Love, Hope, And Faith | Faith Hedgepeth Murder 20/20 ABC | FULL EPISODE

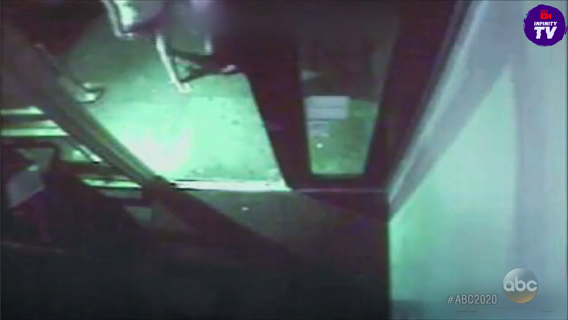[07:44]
This security camera footage, never before seen by the public, shows an overhead view as the women walk into the club.
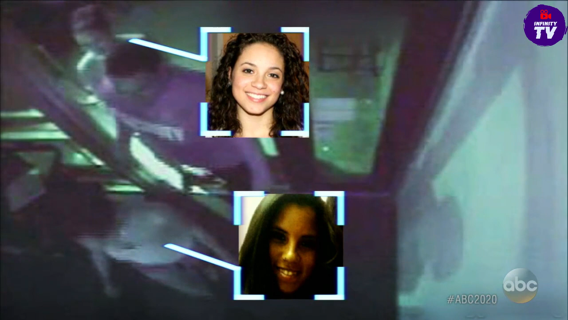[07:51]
That's one of the club's bouncers, escorting them inside. Oh, Thursday is popular college night for, I think, any college town. So, of course, it would have been super packed.